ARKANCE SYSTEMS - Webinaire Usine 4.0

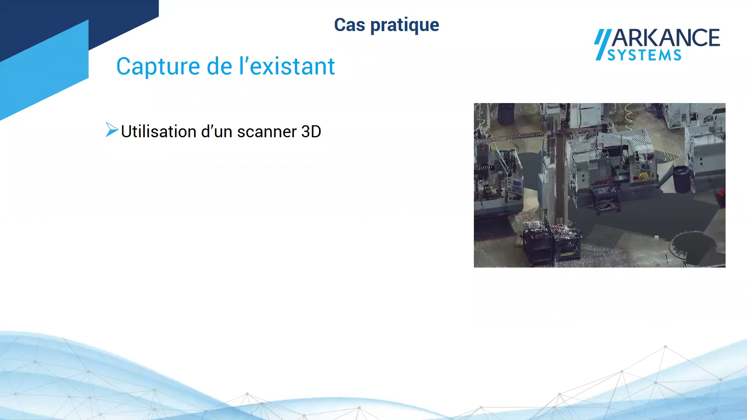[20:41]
scanner l'existant donc ce scanner 3D va nous permettre de créer un nuage de points et ce nuage de points on va le nettoyer on va l'optimiser et ensuite on va l'extraire de façon à
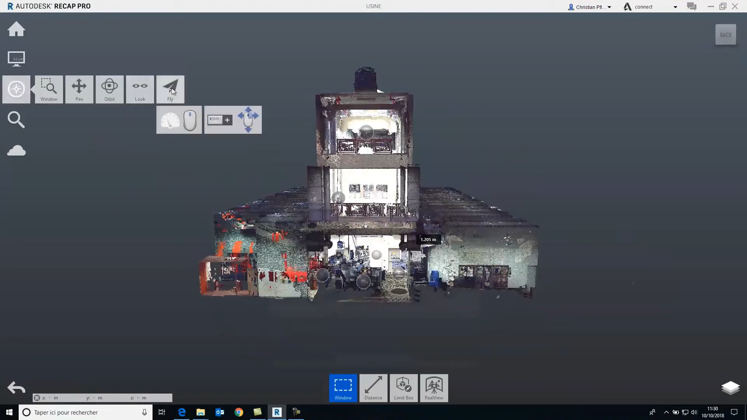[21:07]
une ancienne usine scannée dans laquelle en fait on va voir apparaître les différentes bulles les petites bulles qu'on voit ici apparaître
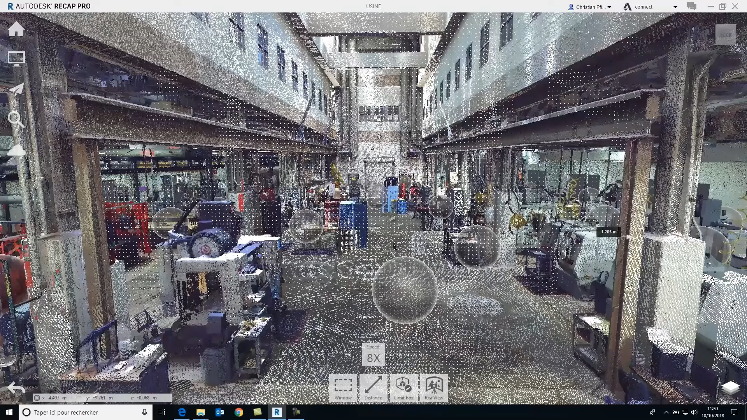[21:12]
sont les emplacements du scanner et donc quand on va glisser là-dessus on va se rendre compte qu'on
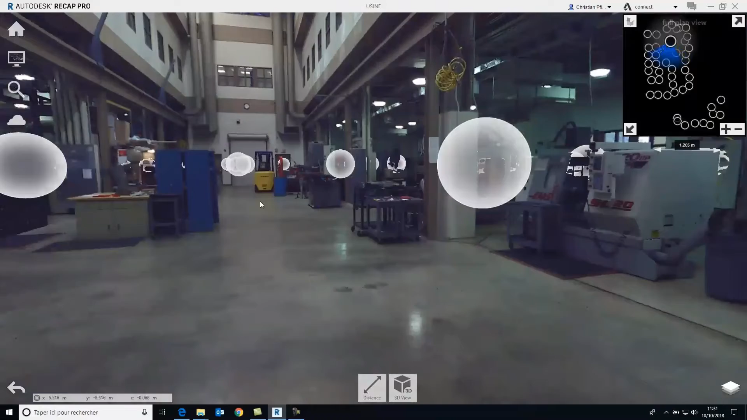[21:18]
va obtenir en même temps une image 360 degrés ça va nous permettre d'identifier facilement la machine que l'on souhaite
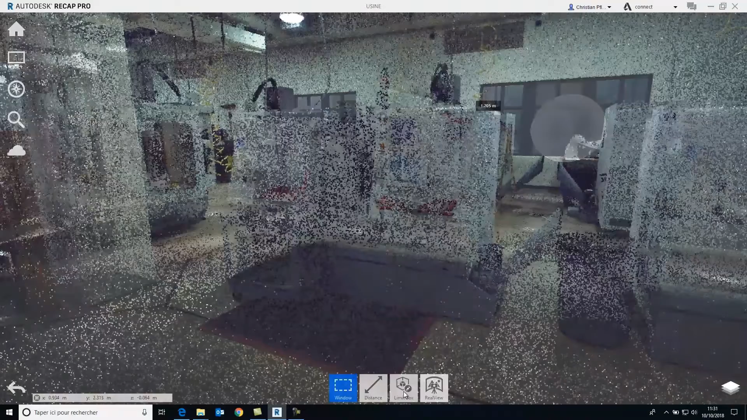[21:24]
remodéliser donc pour cela on va avoir différentes étapes des étapes par exemple qui vont nous
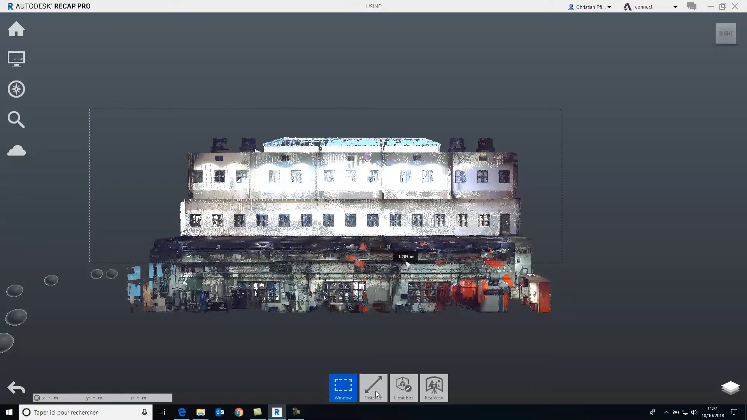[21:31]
permettre par exemple ici d'isoler ou de cacher la partie de l'étage supérieur puisque
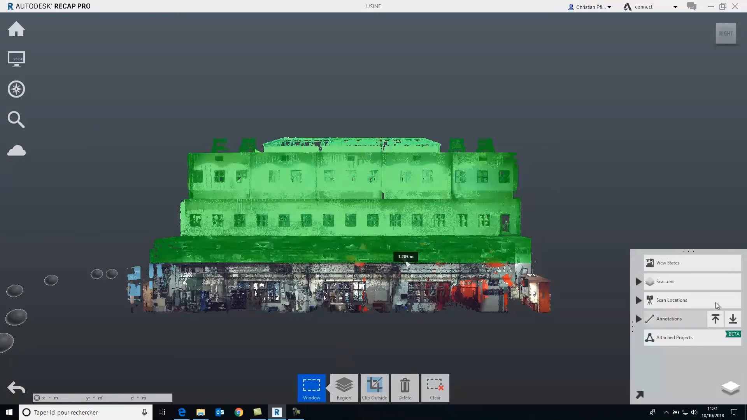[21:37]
nous on va travailler sur quelque chose qui est au niveau zéro
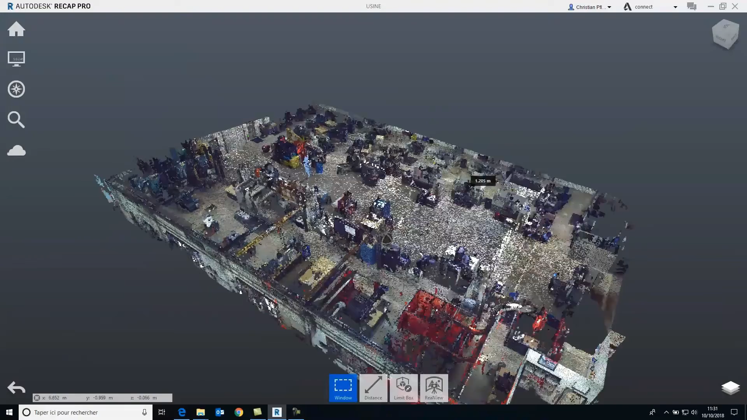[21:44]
et ça va nous permettre également de découper la machine qui va nous intéresser donc là avec des outils de découpe on va tout simplement par exemple
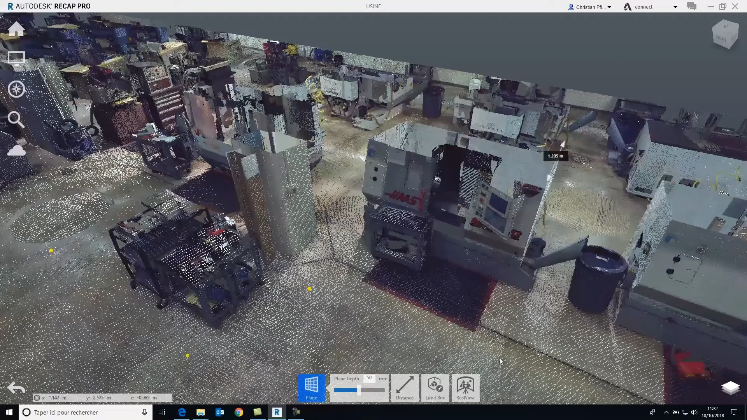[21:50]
détecter le sol pour pouvoir le stocker
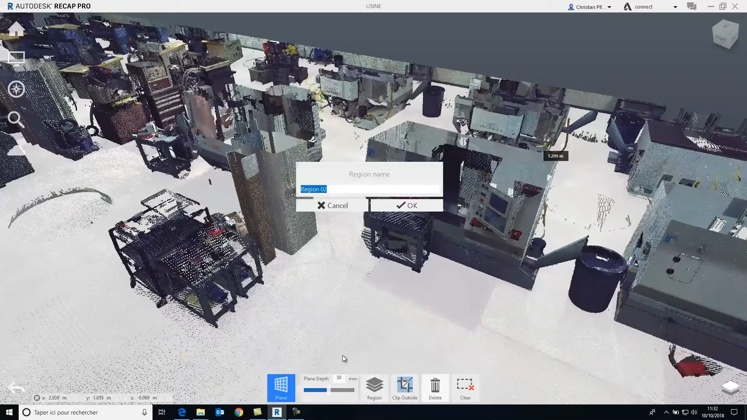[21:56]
en fait dans une sorte de calque qu'on va pouvoir afficher et cacher à
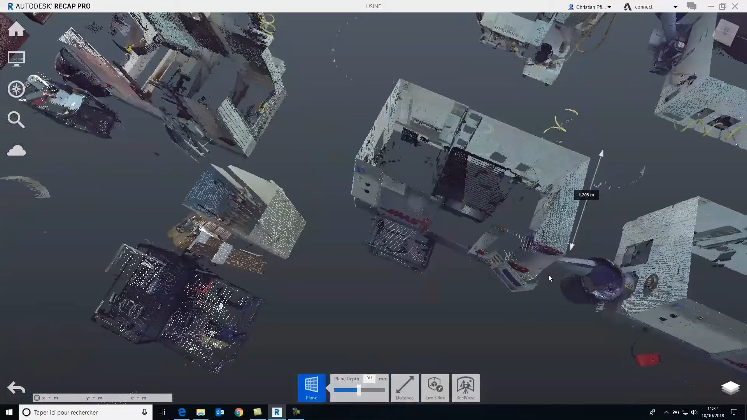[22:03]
volonté et on va pouvoir en fait découper la machine qui va nous intéresser voilà c'est le cas ici on découpe la machine
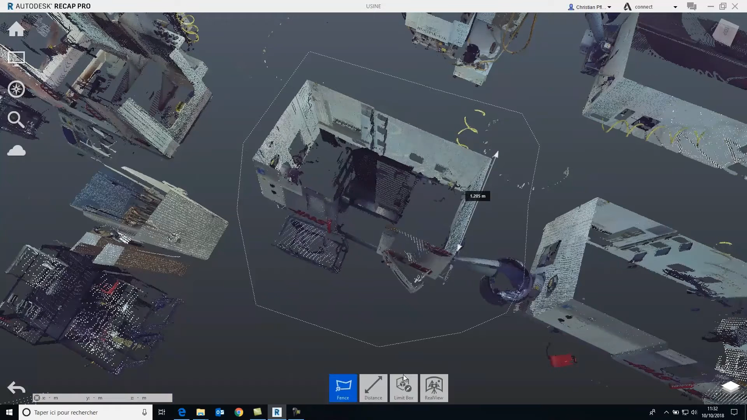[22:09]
et puis une fois que cette machine est coupée on va l'isoler une fois qu'elle est isolée on va tout simplement l'exporter
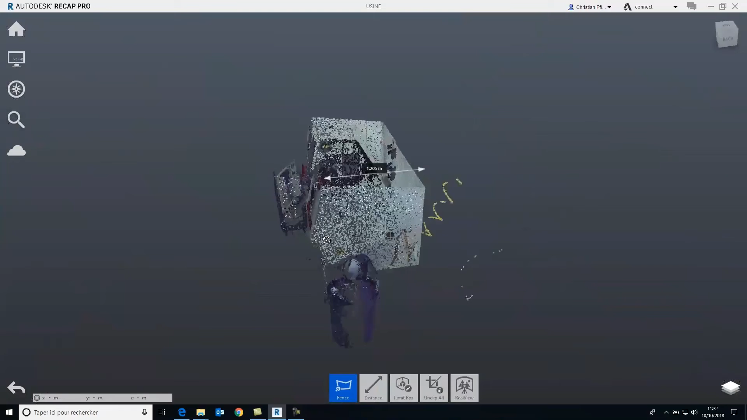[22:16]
et quand on va l'exporter ça va nous permettre en fait d'utiliser l'environnement qui a
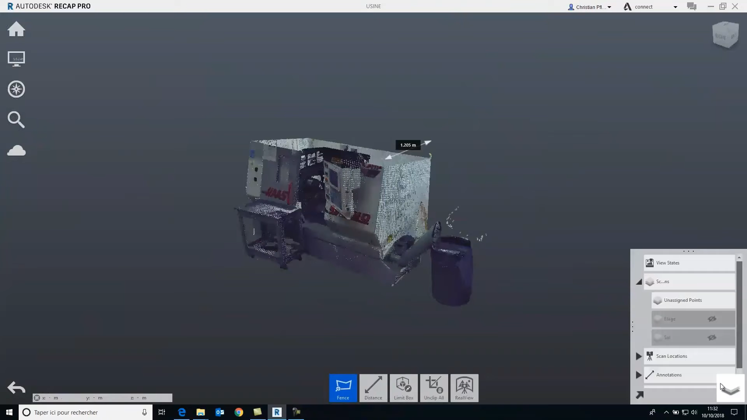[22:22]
été généré ici en l'âge de point pour pouvoir ensuite reconstituer la machine alors c'est pas une reconstitution dans
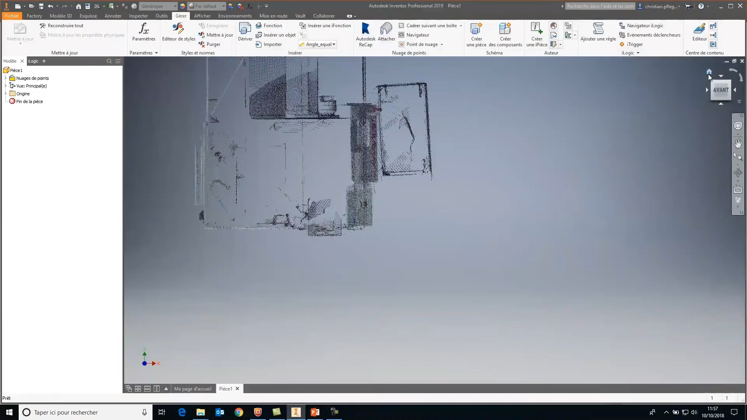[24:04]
et puis on s'en sert tout simplement pour reconstituer on va dire dans les grandes lignes
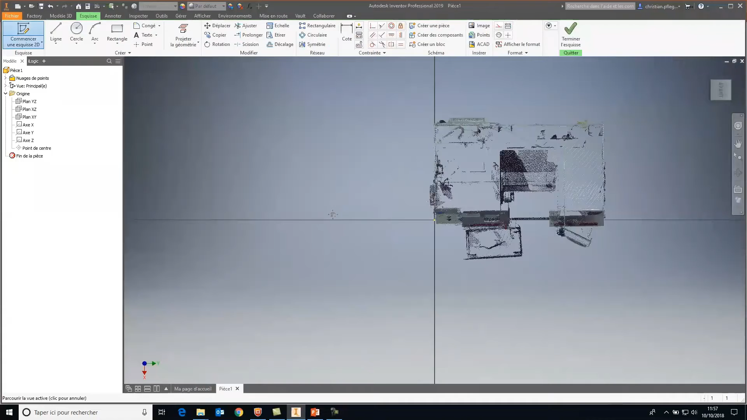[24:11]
la taille de l'objet donc ici c'est fait relativement rapidement donc on a juste besoin d'avoir
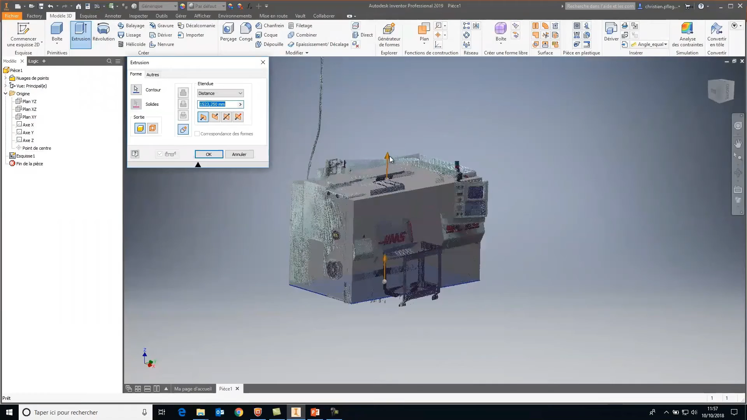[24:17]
la forme globale sans aller dans l'extrême détail donc là par exemple c'est
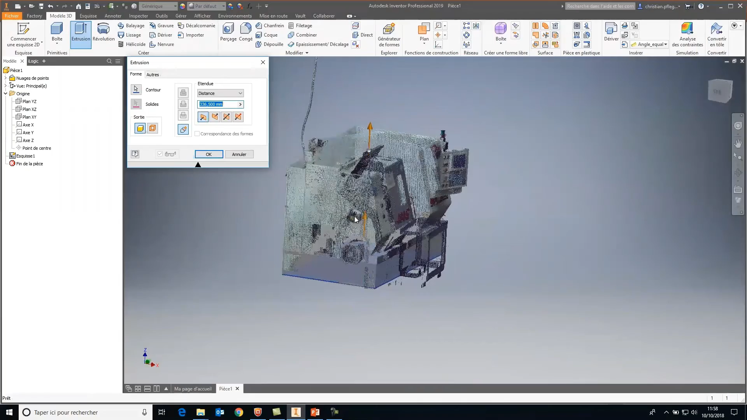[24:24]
une succession en fait de fonctions que l'on utilise par exemple ici le fait de contourner
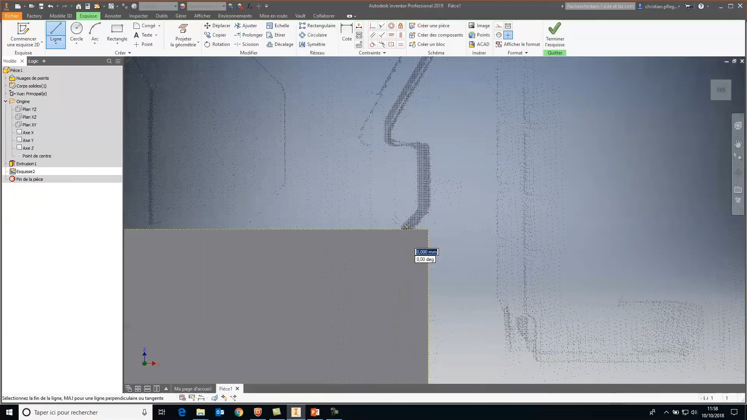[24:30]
l'objet pour avoir un aspect un aspect un peu réaliste et donc cet objet là le but final après c'est de créer un objet de bibliothèque pour pouvoir le réutiliser et pour pouvoir
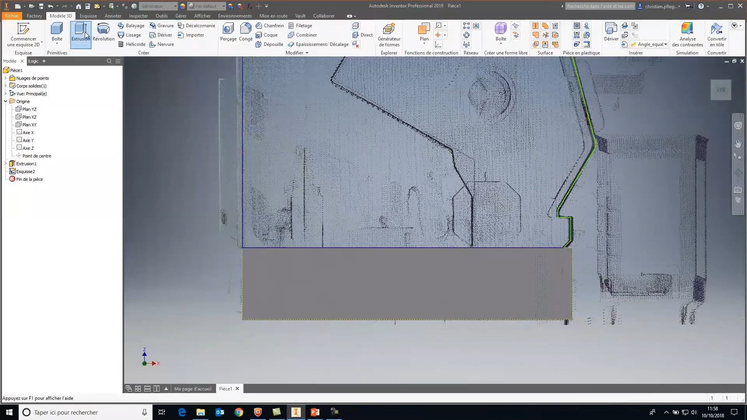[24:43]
l'implanter donc là par exemple on voit que très facilement ce qui va nous intéresser dans ce petit exemple ici